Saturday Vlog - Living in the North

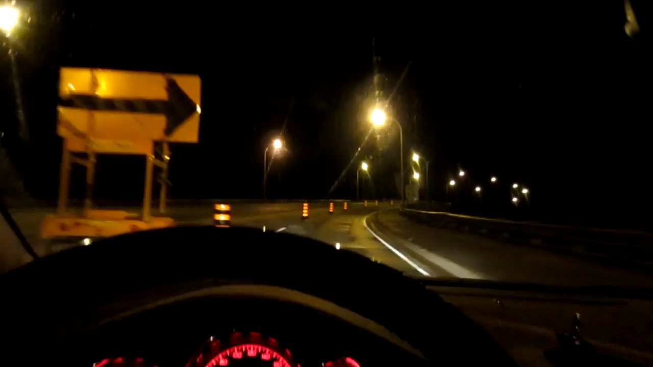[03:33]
Well, in Canada, you have two seasons. You got winter and construction. And let me tell you, this city right now is riddled with construction. It is brutal. Detours everywhere, but we make it by. Something else that's messed up. I don't know if you can see that that well, but the gas price, $1.27.
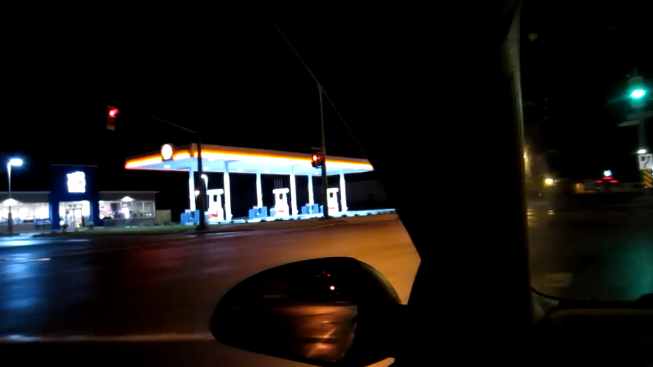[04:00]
That's a liter.
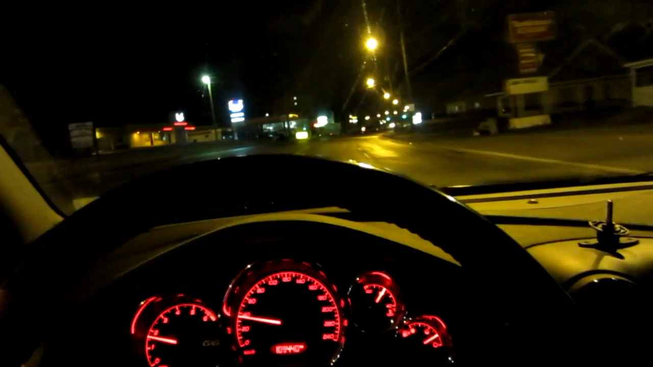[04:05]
There it is there too. I don't know if you can see it, but it's $1.27.1 a liter. Now, basically, it's 3.78 liters to a gallon.